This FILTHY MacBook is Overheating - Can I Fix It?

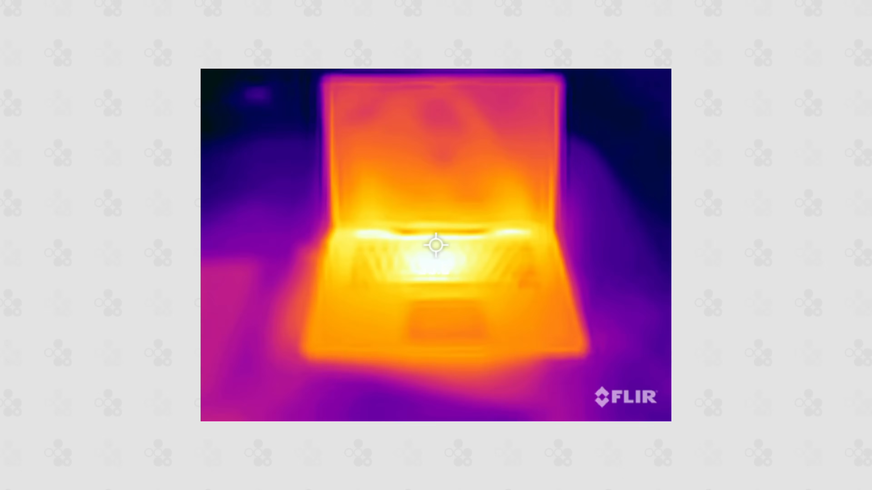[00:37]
And if I'm doing anything intensive, it becomes scalding hot with temperatures reaching almost 100 degrees Celsius, which results in a ton of thermal throttling.
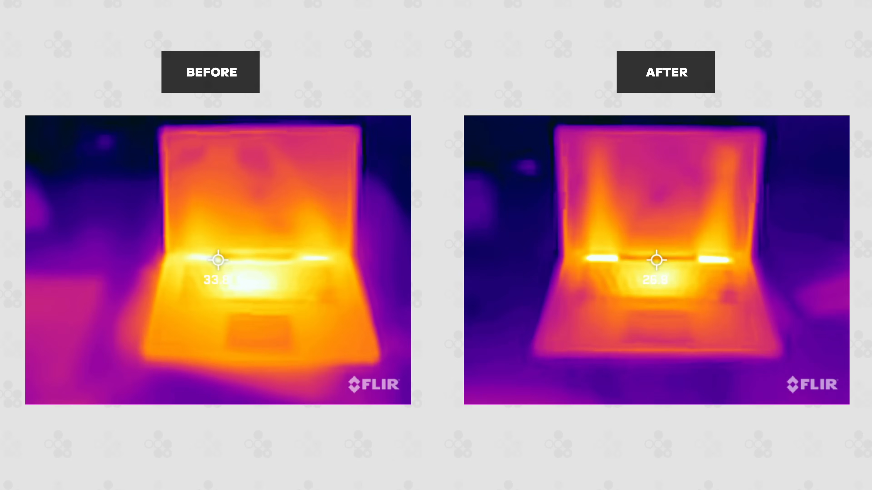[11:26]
both the CPU and GPU would get extremely hot and thermal throttle massively.